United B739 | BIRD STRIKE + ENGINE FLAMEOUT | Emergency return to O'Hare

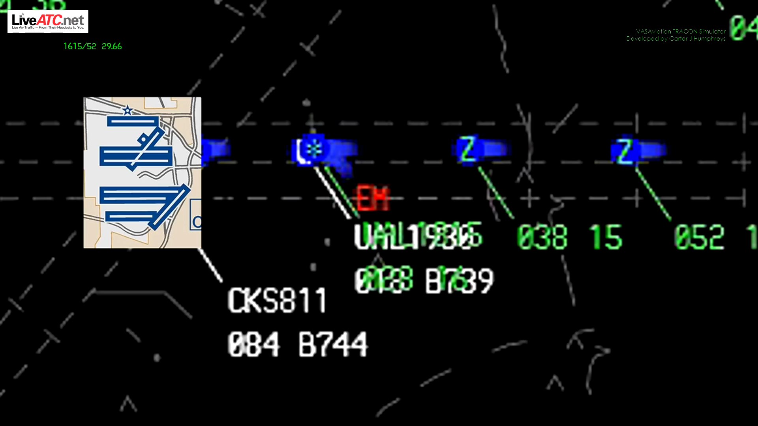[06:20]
Okay, are you planning on landing 27 center or 28 center? I need to know now. 27 center, if you can give it to us. 2115 for the tower. 2115, United 1930.
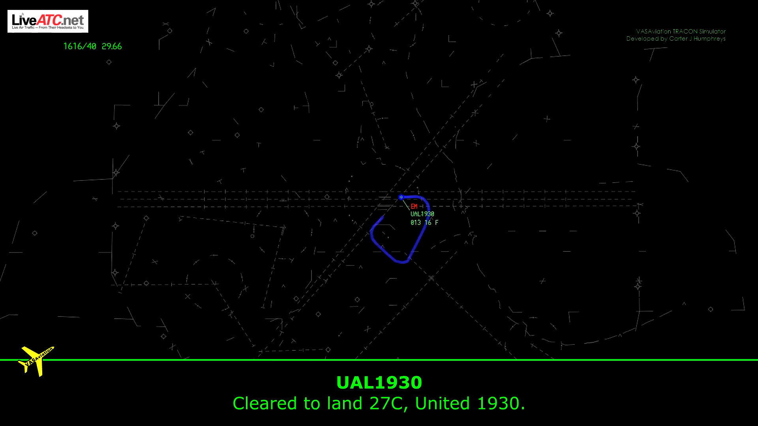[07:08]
Clear to land 27 center, United 1930. United 1878, climb and maintain 5,000, turn right, heading 360.
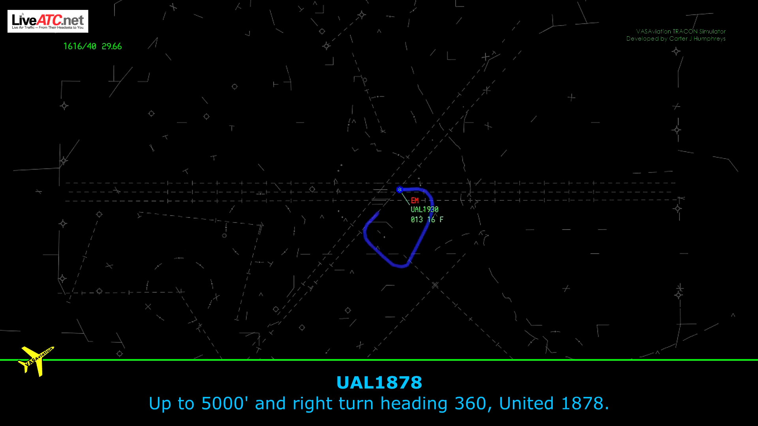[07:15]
Up to 5,000 and right turn, heading 360, United 1878.
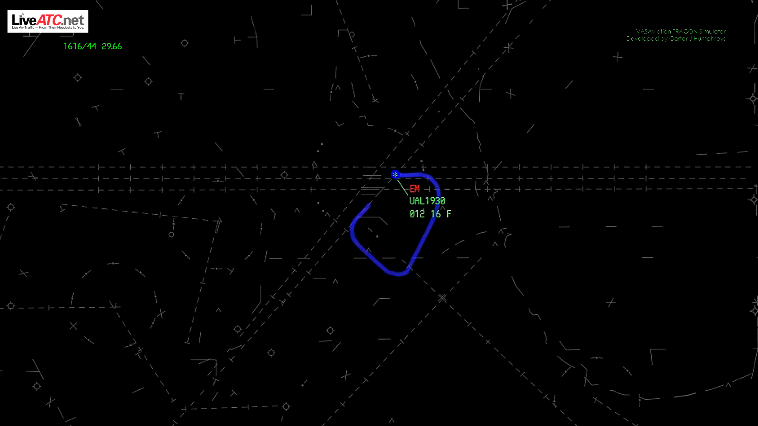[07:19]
At 410 over Driscoll.
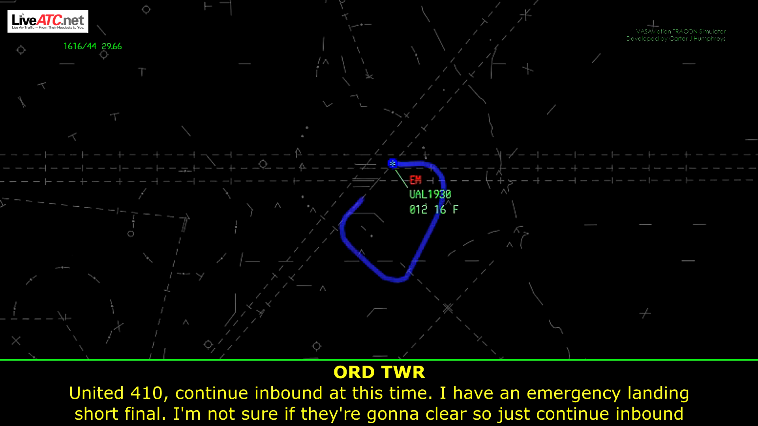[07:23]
United 410, continue inbound at this time. I have an emergency landing short final. I'm not sure if they're going to clear, so just continue inbound. I'll have more instructions shortly.
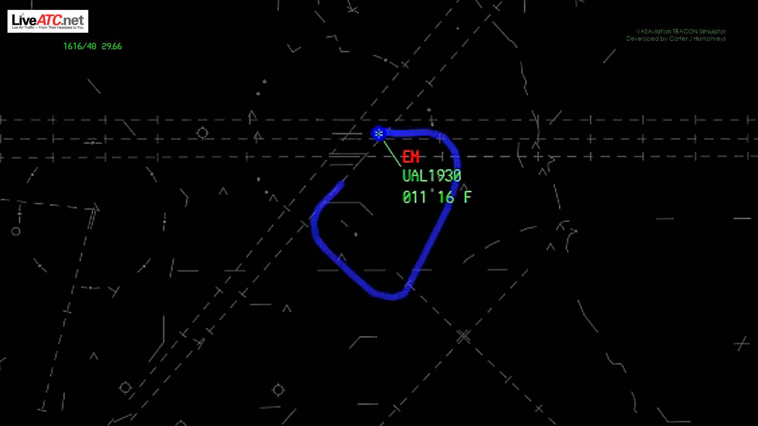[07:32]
We see and we understand. Continue, United 410. And just additional aircraft on the frequency. We see we have emergency landing. The emergency vehicles might be crossing a runway, so we're not sure what's going to go on.
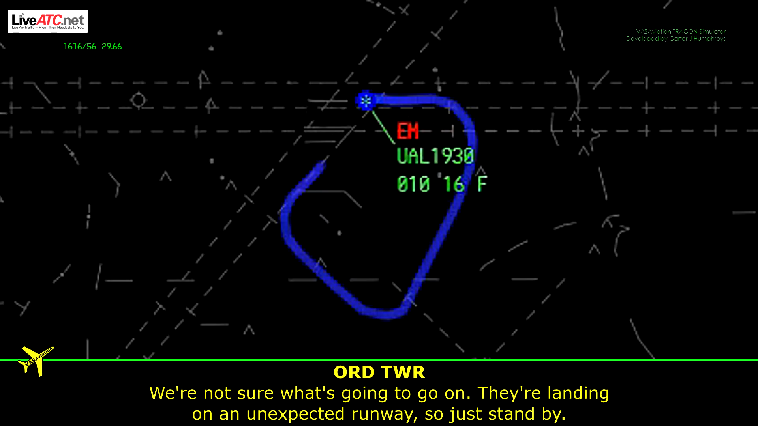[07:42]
They landed on an unexpected runway, so just stand by.